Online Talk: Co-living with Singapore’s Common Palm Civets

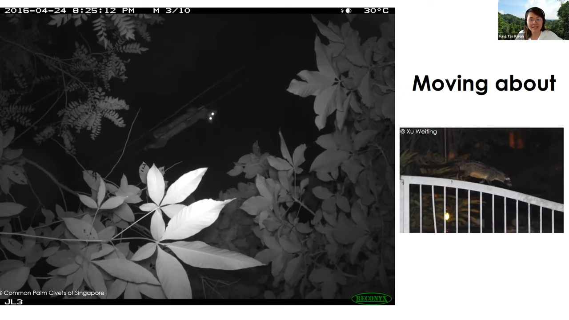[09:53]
So from our camera traps and observations, we have also found that civets use structures in the urban areas such as power lines, fences, or even drains in the neighborhood. And so from the photos that I've shown you so far, can you guess like when civets are active?
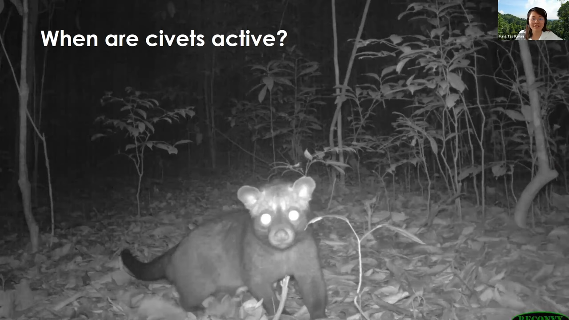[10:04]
So yep, they are active at night. So from the year long camera trapping that we have conducted in the urban area, we found that civets are nocturnal crepuscular. So for every camera trap photo, there is a timestamp on the top left hand corner of the photo. So this gives us the date and the time where the camera was triggered. And of course, we would know where the civet was sighted because that that would be where we have deployed the camera traps. So civets are nocturnal crepuscular.
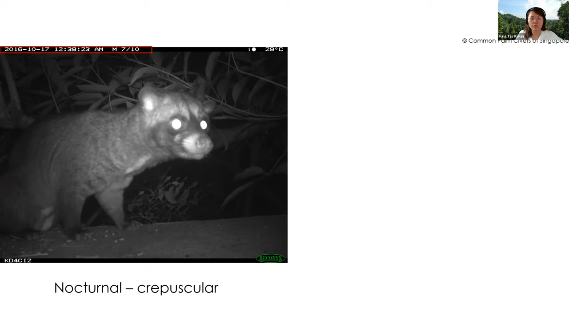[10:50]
So this means that they are active at night and they have two main pigs, two main activity pigs. So they are most active between about 7pm to 8pm and also 4am to 5am. So camera traps can also tell us more about the animal's behavior and their reproduction biology. We found that civets are usually solitary. So this means that they are usually moving around on their own. But this is with exception when the females have young. So we have also observed females with typically one to two babies. But we have also seen up to four babies from one female.
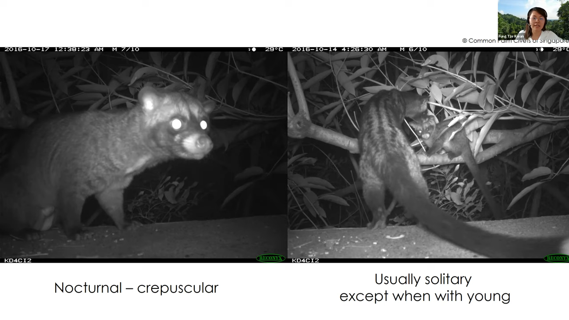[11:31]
So sometimes we can also tell the sex of the animal from the camera traps. So from the left, it is a male, as you can see from the facial features and the genitalia. And then as well as for the right, that's the female with its juvenile.